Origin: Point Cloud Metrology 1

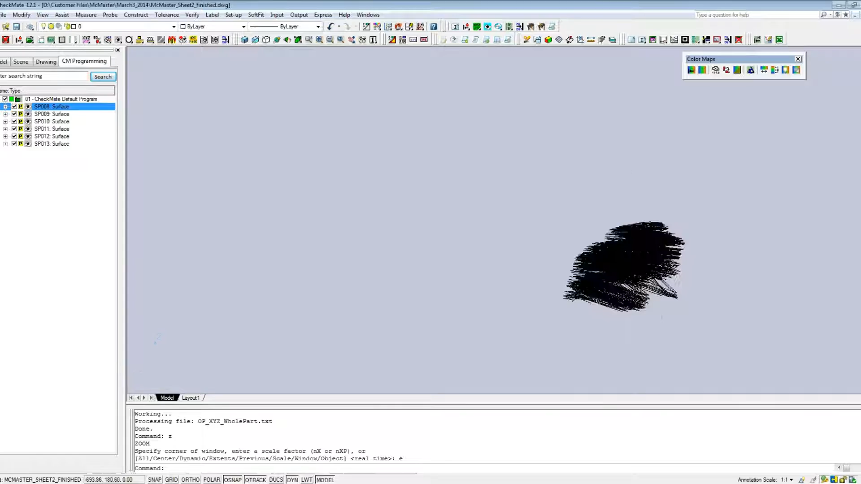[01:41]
data so it's definitely unaligned and it's not on the part so let me just go in and erase this we don't need this anymore I just wanted to show this to you.